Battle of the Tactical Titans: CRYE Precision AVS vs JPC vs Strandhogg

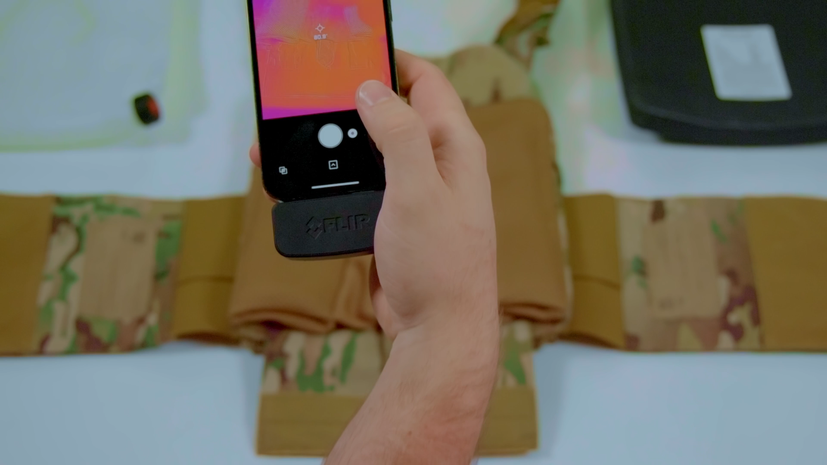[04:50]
If a wall or a plate bag is well insulated, it will have a low thermal transmittance. The low thermal transmittance is ideal for a home, car, or cold weather jacket, as it protects you from the elements.
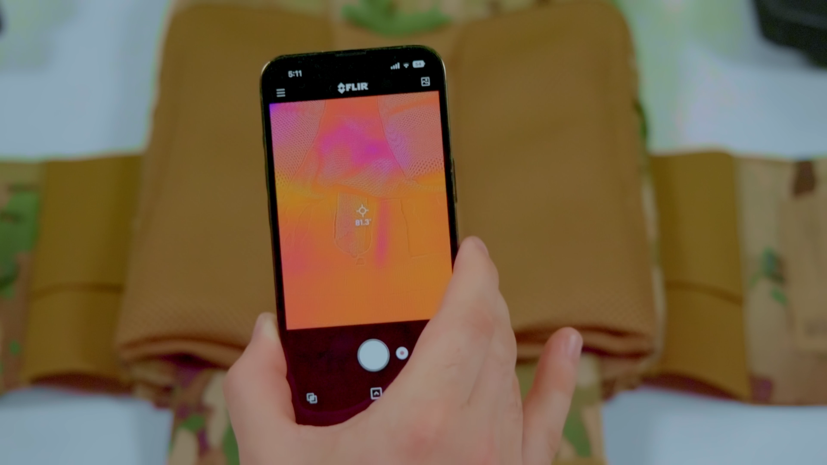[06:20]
For all of us super nerds out there who want to know the experimental design for our thermal transmittance testing, here it is. We use a FLIR camera to take a surface reading of the body-facing side of the plate bag at room temperature.
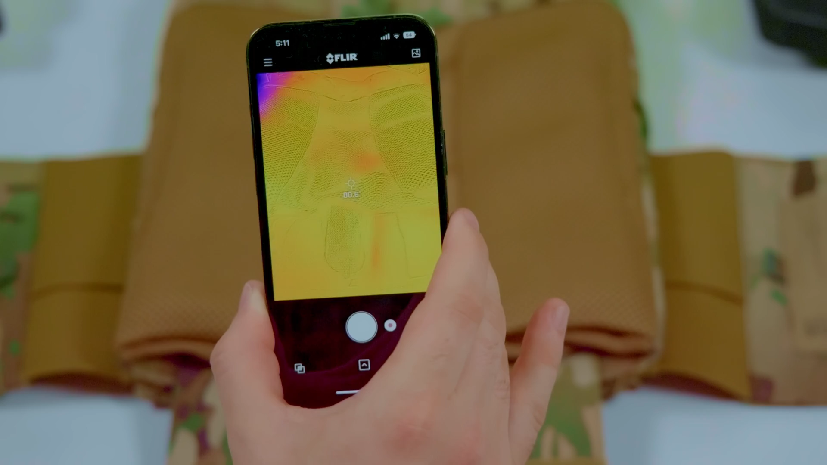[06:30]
Then we place a single Iceplate curve fresh out of the freezer into the plate bag.